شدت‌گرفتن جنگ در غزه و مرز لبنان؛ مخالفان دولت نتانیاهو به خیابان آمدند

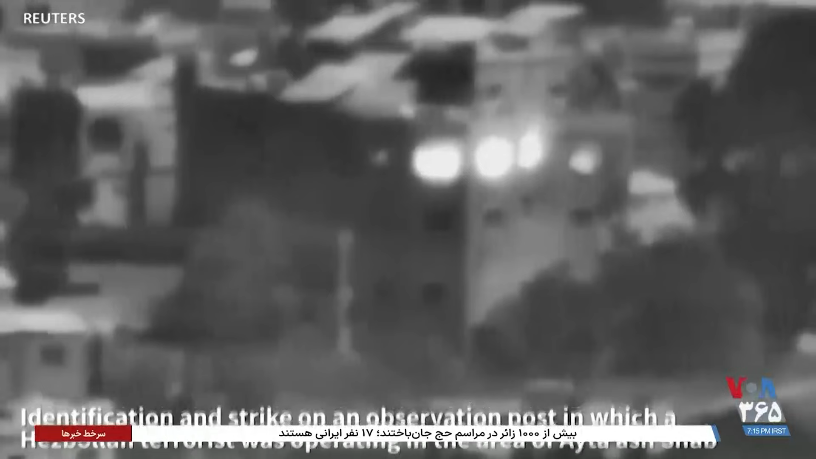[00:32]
ارتش همچنین با نمایش ویدیوهایی چند از هدف قرار دادن تأسیسات نظامی و زیربنایی حزب الله در جنوب لبنان و دره بقاع خبر داده است.